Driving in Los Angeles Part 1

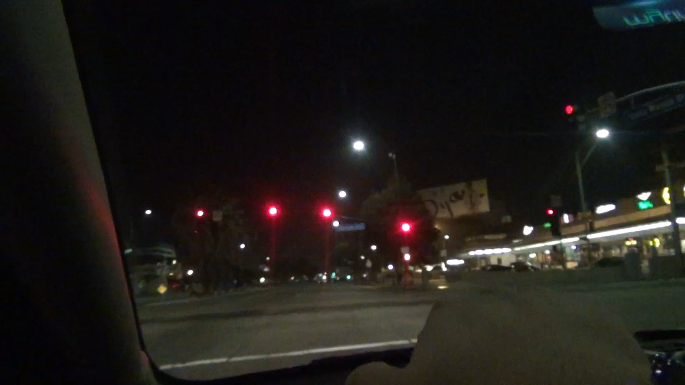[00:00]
Good morning, everybody. This is the Planet Earth here. Just driving in Beverly Hills. Shut up. I know there's nobody else sitting in the thing. It's just my laptop. All right, everybody. This is, I already said it. So we're going to go sightseeing in the morning.
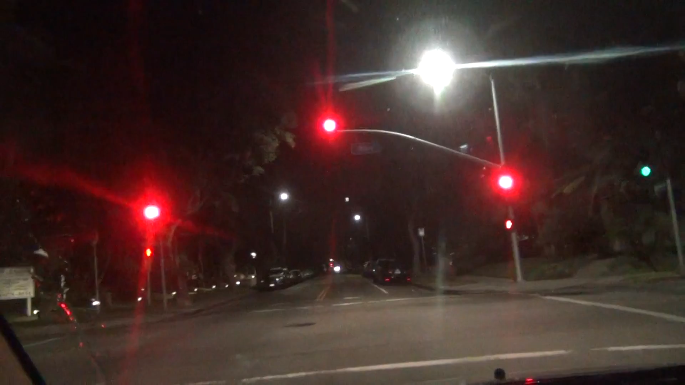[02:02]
No, this is Los Angeles, because look at the signs. It's near Beverly Hills, but it's technically it's not Beverly Hills. We're close, though. I don't know why nobody wiped this.
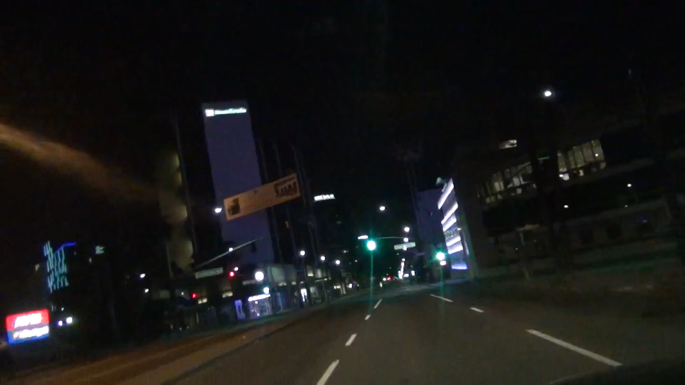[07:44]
Very exclusive here. Like that is really nice. The sign right there is really nice.
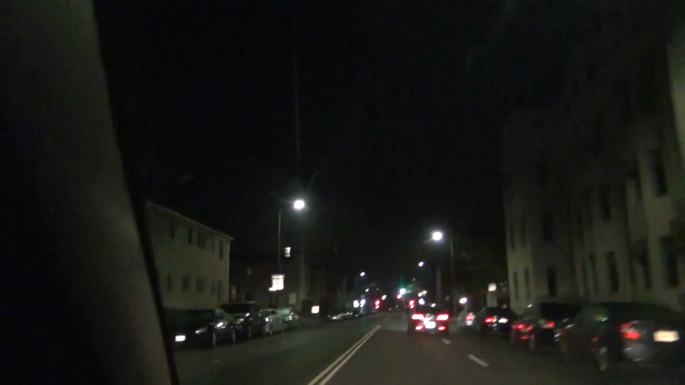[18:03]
K. Alright. Looks like we're kind of going into the hood now.
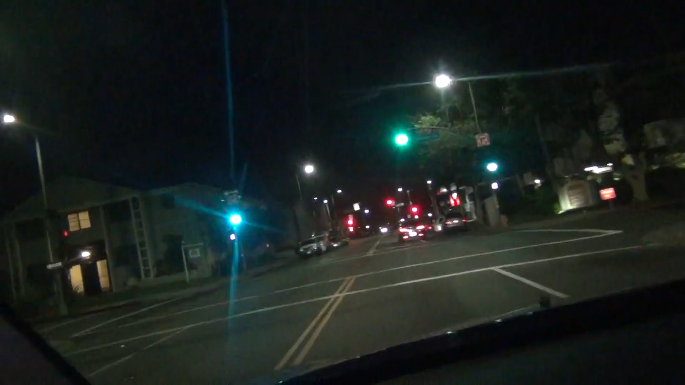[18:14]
I mean, it's not the hood. God damn, 429. But it's pretty hood-ish. Mm-hmm. Nah, that's not even close to the hood yet. Not yet.
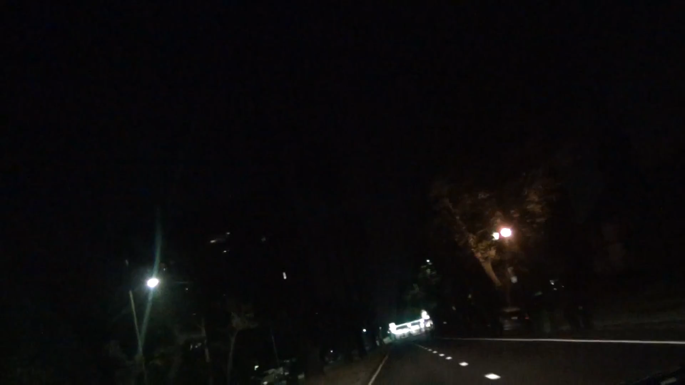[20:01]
Jesus. Alright, so let's go down back to what should be Wilshire Boulevard.
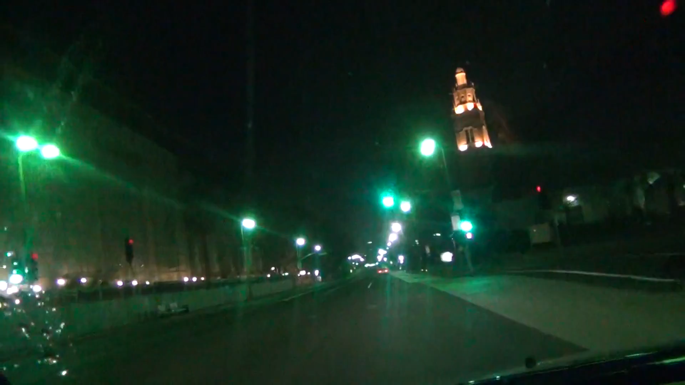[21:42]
So I've already gone at least 6 miles. Echo Park. Echo Park. It's not a day. It's not exactly the safest place you want to go to at night, especially Los Angeles. Echo Park. Echo Park is not safe, but I'll be recording it. 18 minutes? Boy. Fuck. I'm not going to record for 4.7 miles. There's no traffic, though.
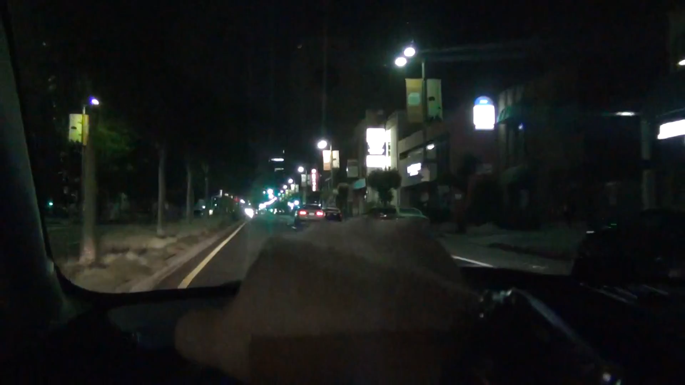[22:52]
I always end up talking. I gotta put duct tape on my mouth. Well, this is downtown Los Angeles, though. No, this is not. This is not downtown Los Angeles.
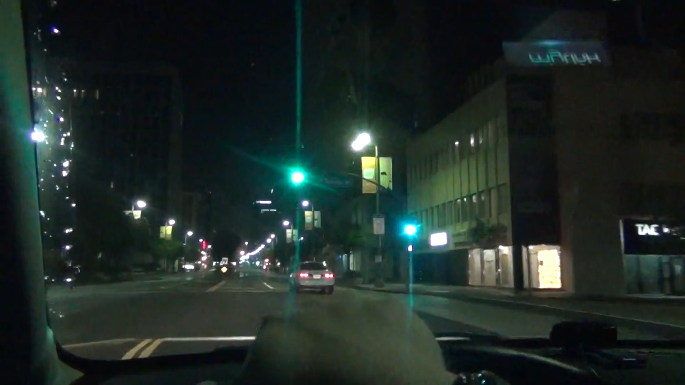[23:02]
This is like the Wilshire district. But this isn't downtown LA, though. Oh, this is Western. This isn't downtown LA. Fuck. We got a long way to go. Fuck. You know, I could just plug in the power cord. You'd be fine, Ben. True.
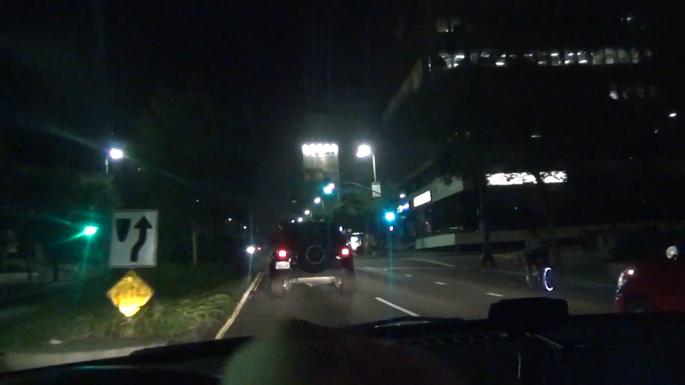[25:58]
And welcome everybody to downtown Los Angeles. We'll be hitting downtown LA soon.